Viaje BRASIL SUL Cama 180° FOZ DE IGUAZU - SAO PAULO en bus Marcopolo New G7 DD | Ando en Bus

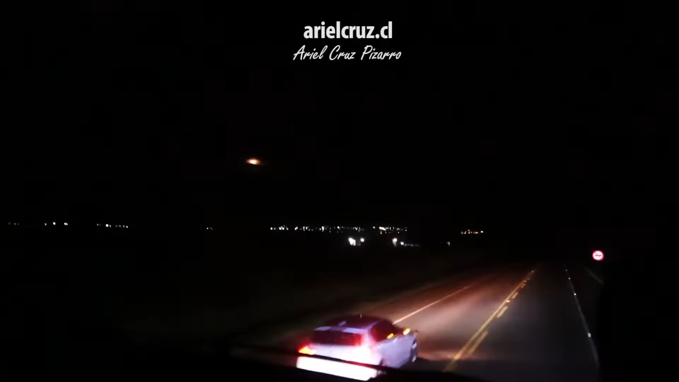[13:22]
en Chile si bien viajamos de noche igual podíamos ver algunas cosas lo que me llamaba la atención era la vista de la luna
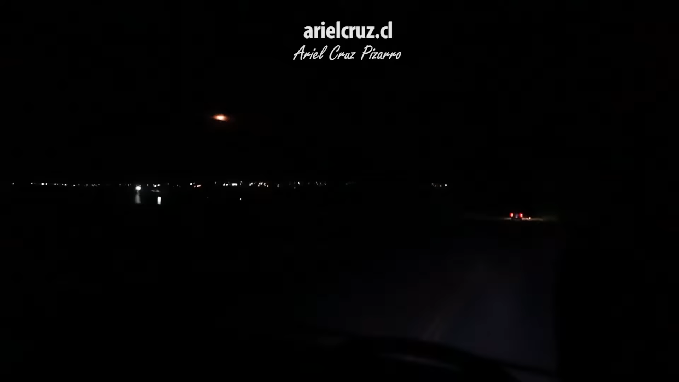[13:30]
que tenía un color amarillento parecía un sol aunque puede ser por el polarizado de la ventana panorámica pero se veía muy bonito es algo genial de ver la luna se ve muy